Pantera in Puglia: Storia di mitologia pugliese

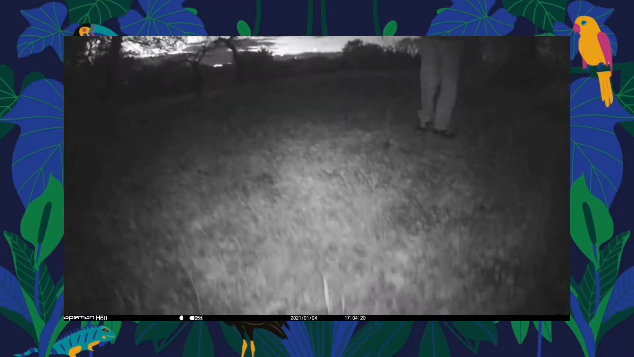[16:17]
Quindi l'ho piazzata nel punto dove è stata intravista la Pantera Marinelli Che peraltro è una mia terra Non so se l'ho detto prima E questa qui è la breve raccolta di tutto ciò
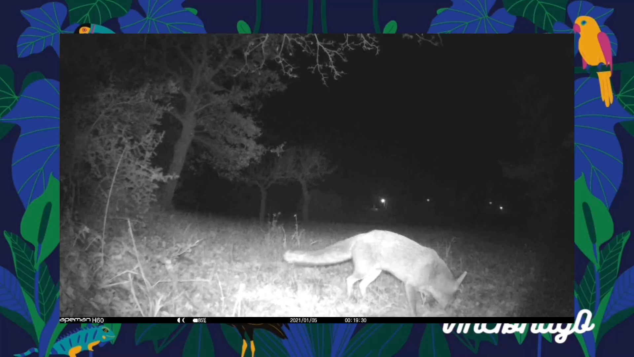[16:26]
che ho filmato È passata una sola notte per riprendere una volpe Poi gatti Piandaie Storni
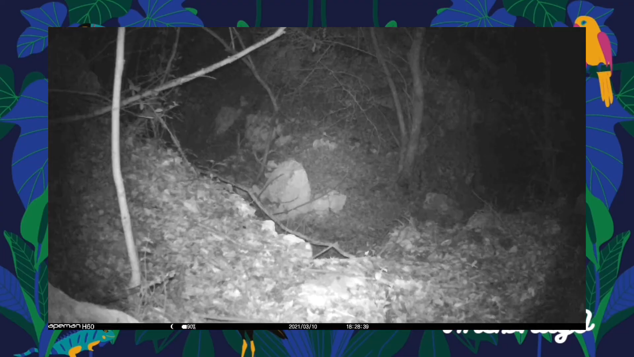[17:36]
E non ci crederete Dopo una volpe un pochino titubante Eccolo lì Il tasso Missione computer